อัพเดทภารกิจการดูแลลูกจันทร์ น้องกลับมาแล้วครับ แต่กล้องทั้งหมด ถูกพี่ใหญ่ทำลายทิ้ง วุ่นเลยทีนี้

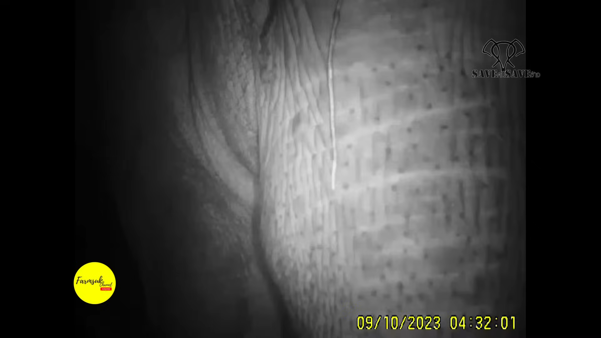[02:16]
นี่คือโฉมหน้าพี่ใหญ่เป็นช้างสีดอตัวอ้วนพีเลยครับแสบมากๆกินเสร็จแล้วก็ทำลายหลักฐานโช
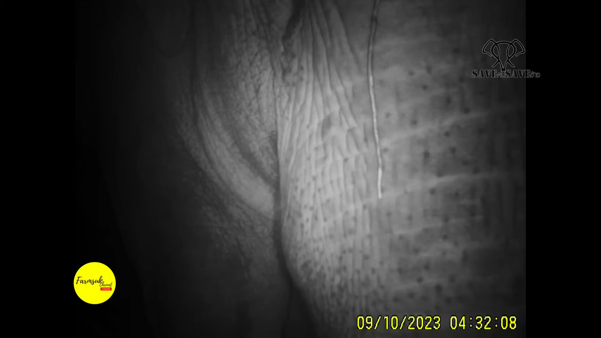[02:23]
คดีครับที่กล้องยังบันทึกหน้าตาไว้ให้เราเนี่ยได้ดูต่างหน้าให้เราเนี่ยช้ำใจเล่นๆหลังจากนี้แจ้งสมาชิกก่อนนะครับเราไม่มีกล้อง
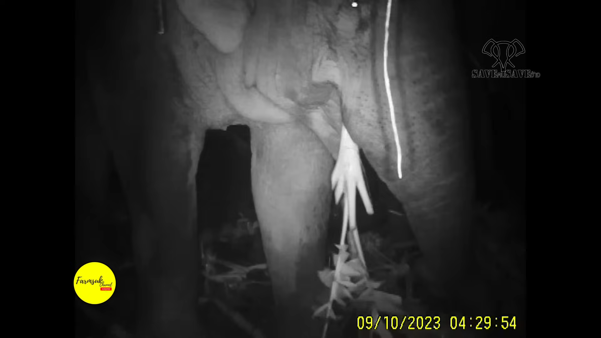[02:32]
บันทึกน้องชั่วคราวจนกว่าเราเนี่ยจะมีกล้องตัวใหม่ครับ